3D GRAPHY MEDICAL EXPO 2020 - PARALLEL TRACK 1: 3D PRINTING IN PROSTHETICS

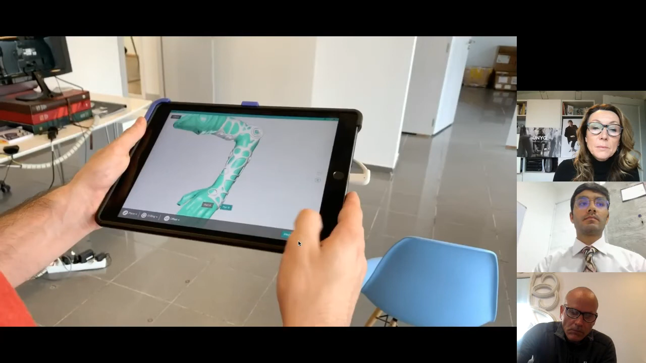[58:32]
Since you enter data of the patient here in the app, that with the name, measurements, height, weight, where I come from, some little data. After that, they choose the immobilization they want to use, if it's an arm, leg, knee, whatever, and they start this scanning process and this process, okay?